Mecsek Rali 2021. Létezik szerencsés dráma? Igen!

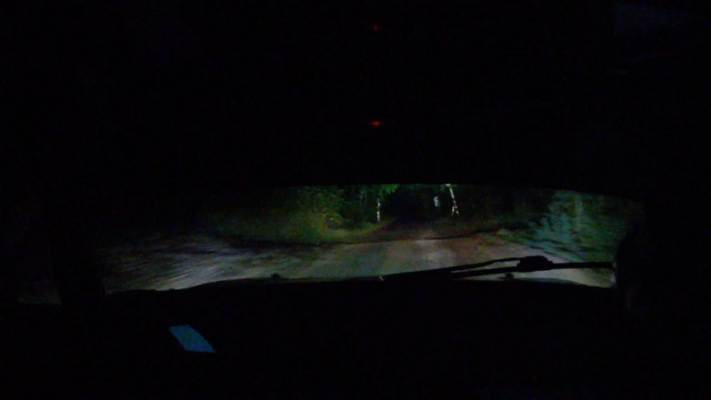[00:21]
Sima bal mögötte 100 Bal 163 gumi is a vége Bal 163 gumi mögötte 70 Sima jobb picit ő mögötte A 100-as A sima jobb picit ő mögötte 100 Bal 145 gumi is a bal 145 gumi is mögötte 70 Sima jobb úton a vége És félg Mert törik jobb 124 koszosra Oké, táblom áldünk Sima jobb úgy úgy Törik 124 koszosra És rajta a 100 méteres sima bal Itt a 100 méteres sima bal Felfele mögötte 50
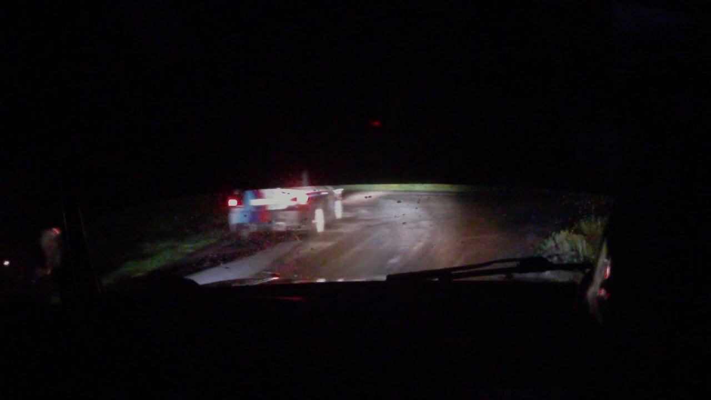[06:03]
Rajta Elenged Bal Kitérő Szép És 50 Siva jobb Gumis És 150 Átlő És a Bal 164 Gumis A Bal 164 Gumis Mögötte Százas Bal 163 Gumi Fogod A Bal 163 Gumi Fogod Mögötte 70 S a Siva jobbot Fogod Vége Picit Törik Gumis És 200 Átlő A vége Picit Törik Gumis 200 Átlő Vége Siva Bal Gumis Mögötte 70
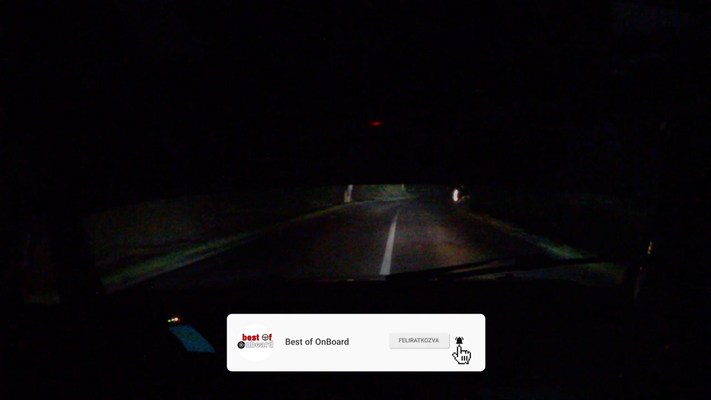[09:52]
146 Tempó Az oszlopnál Vagy bent Tempó Az oszlopnál Vagy bent Mögötte 50 És a jobb 146 A táblánál Vagy bent A jobb 146 A táblánál Vagy bent Mögötte 50 Átlő Sima bal A felezőn És 70 Megyünk a jobbon A sima bal A felezőn 70 A jobbon Ismét Sima bal A jobbon Sima bal A jobbon Mögötte 50 Sima bal A bekötőnél Vagy bent A bekötőnél Vagy bent Mögötte 70 Sima jobb Bent tart Gumis Ból
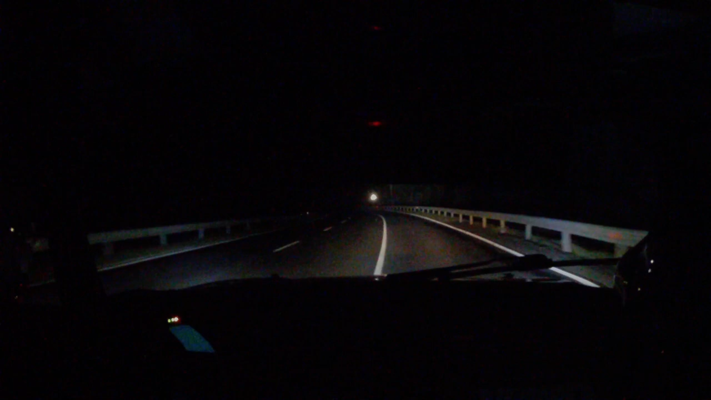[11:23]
Szép És 200 Méteres Sima bal A végén Nagyon nagy Fék Mert bal 90 Nel Megyünk a széles Gumis Lesz És itt Megyünk Bal 9 Szép Volt Geri És 200 Átlő A vége A balon És bukkanunk A jobb 90 Gumira A balon És bukkanunk A jobb 90 Gumira Mögötte 150 A balon Márc Márc És 150 A balon Koszos Sima jobb Gumikoszos És 50 Bukkanunk A bal 146 Tempóba